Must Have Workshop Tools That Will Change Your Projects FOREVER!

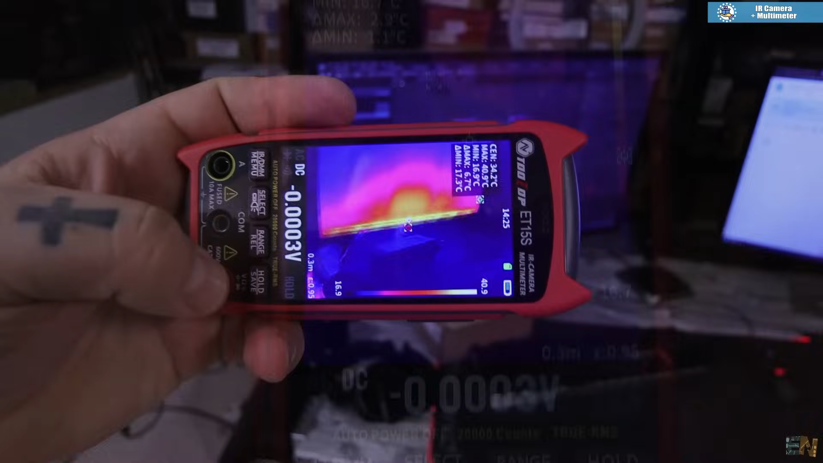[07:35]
You can also take snapshots and pass them to your PC via USB.
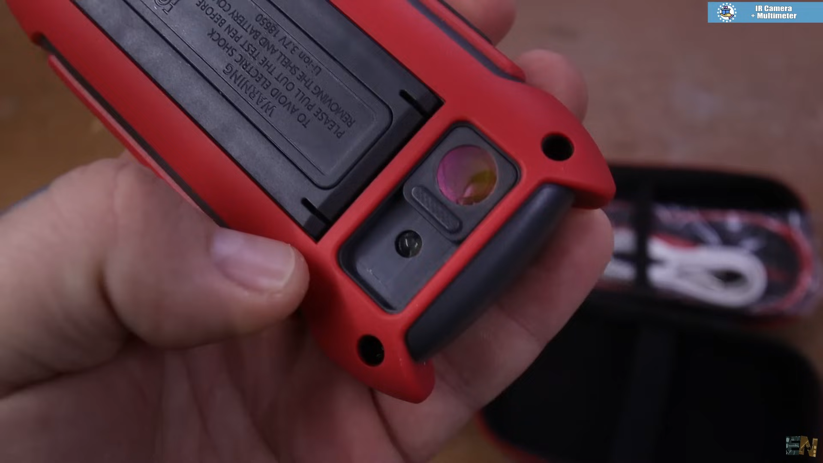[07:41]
On the back you also have a lens for macro.
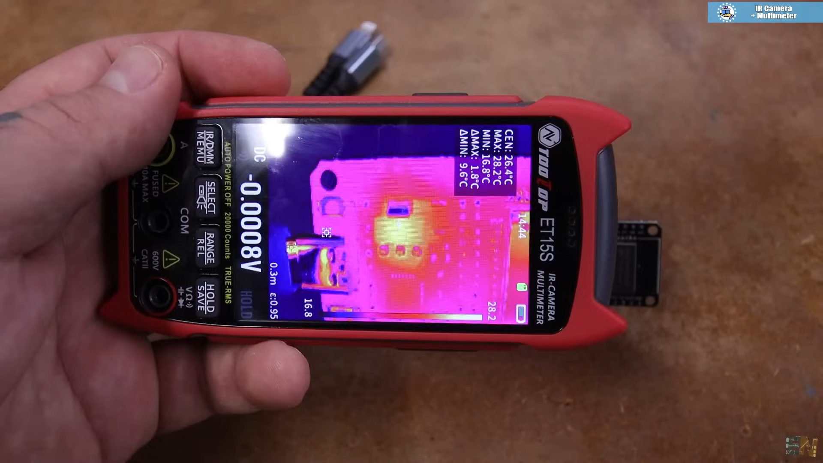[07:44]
On screen: spot 26.4°C, max 28.2°C, min 16.8°C
So now you can get close to small PCBs and circuits and analyze the temperature.
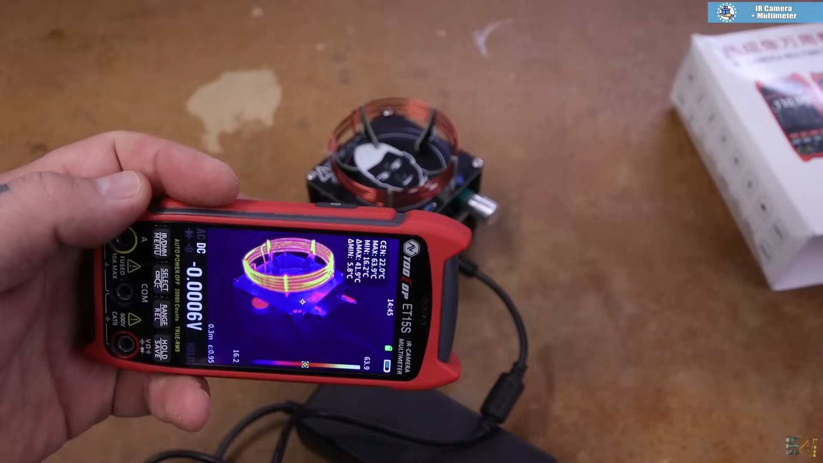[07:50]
Then if you press this button, you can enter the multimeter screen.